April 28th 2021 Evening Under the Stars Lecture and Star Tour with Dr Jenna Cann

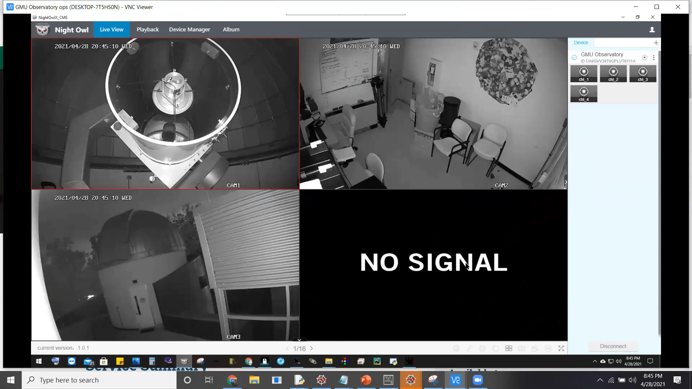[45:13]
that camera is in a box so we don't really expect a signal from that so in the top right we have the control room so we are currently connected
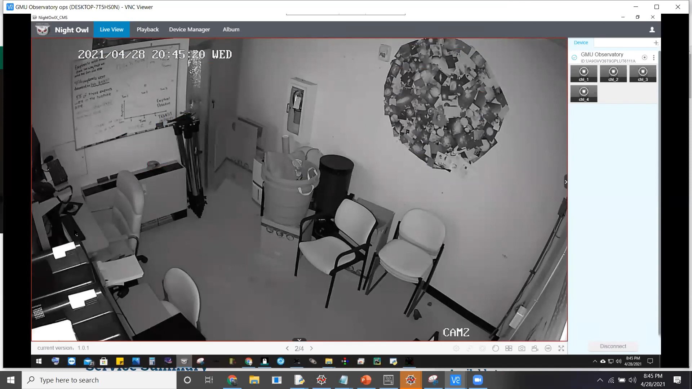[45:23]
to this computer here in the middle left we have a backup computer that is you can't see too well but it's in the lower left here and it's in theory a clone of this primary computer where we do uh and we do all of our software testing and whatnot on this backup computer but uh people uh when we're when we are at the observatory in person we would operate the telescope in this room and student observers would spend uh most of the night uh collecting
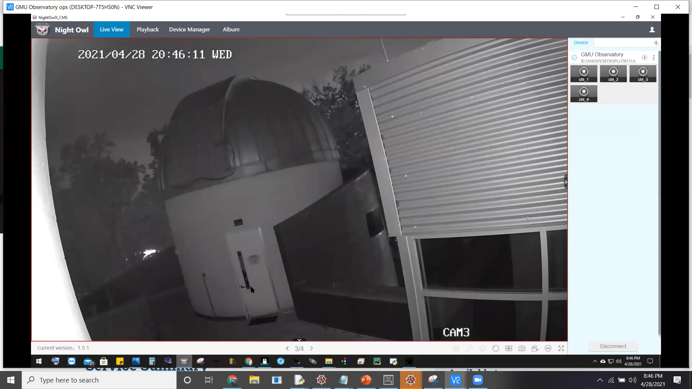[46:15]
in this building there's a door frame uh for height uh for some kind of a scale it's about six and a half feet tall and you can also notice that uh we have uh some pretty thick clouds so unfortunately we can't open uh
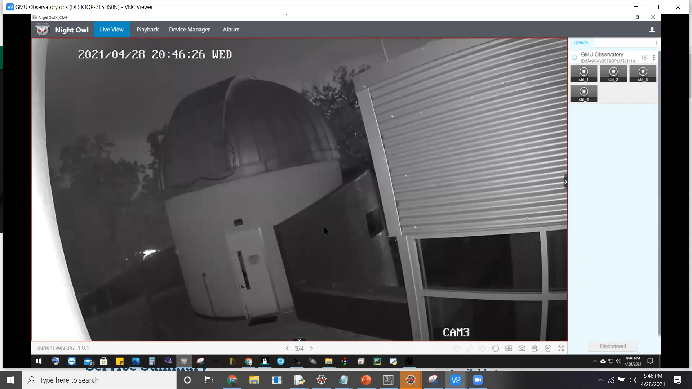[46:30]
the dome tonight so uh it is what it is and then finally in the top left panel we have our telescope